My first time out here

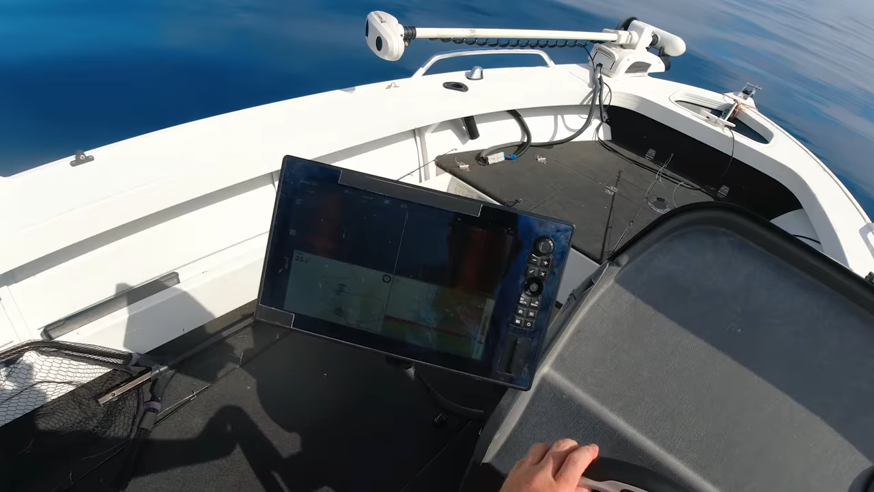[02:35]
There's some bigger shapes in there.
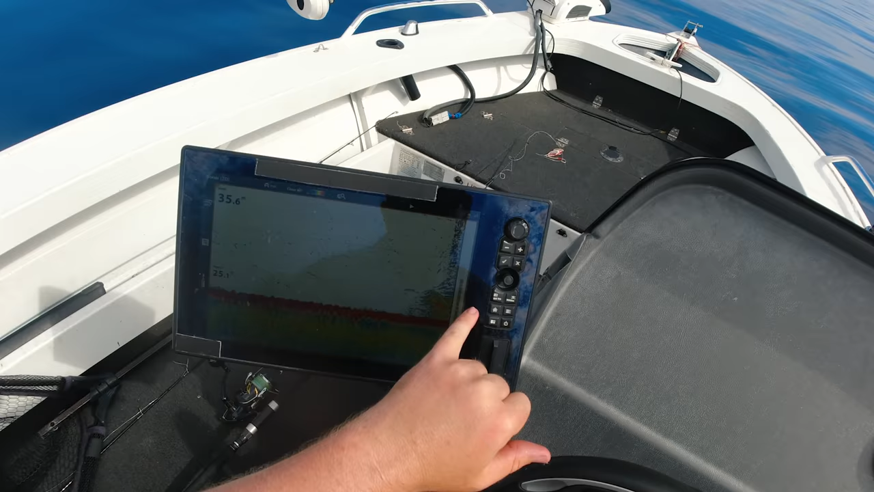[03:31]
And then, yeah, you can't try and get through the fucking thing. That's just what's down there at the minute. There's bulk things of these.
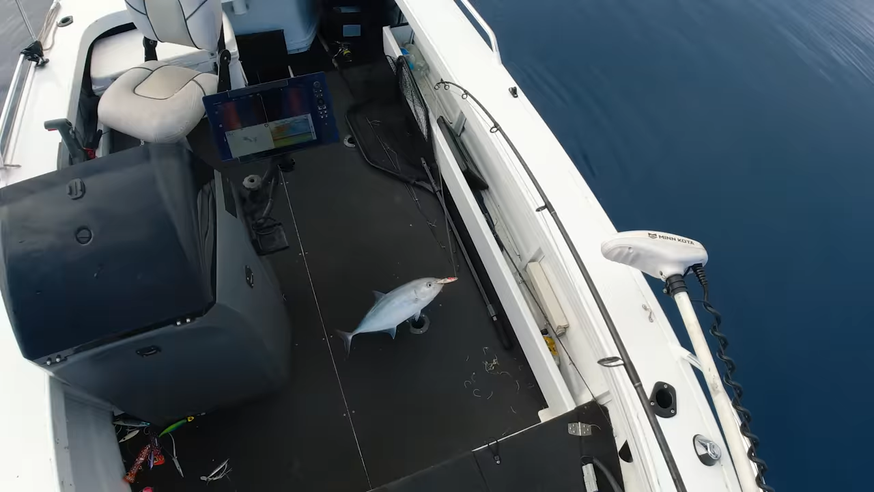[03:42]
You did get hit by a shark, didn't you, mate? See you, mate.
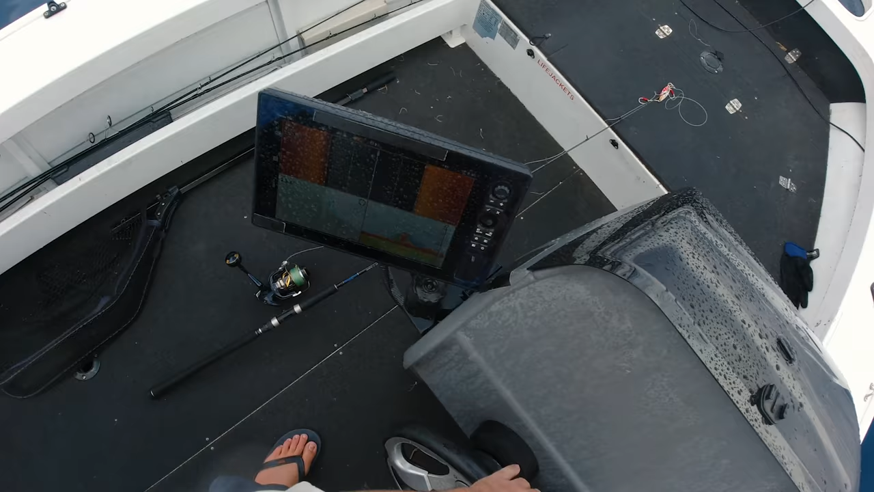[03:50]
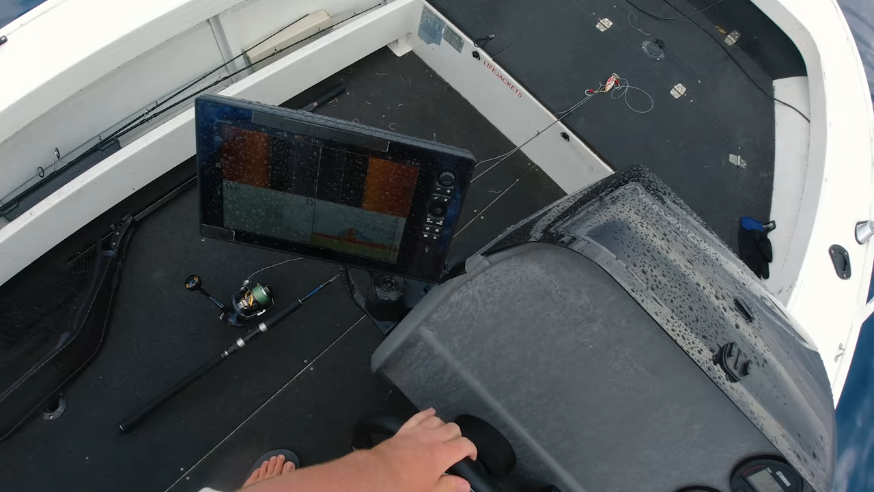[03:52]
Some really good marks hugging the bottom there. Fat marks. Fat marks.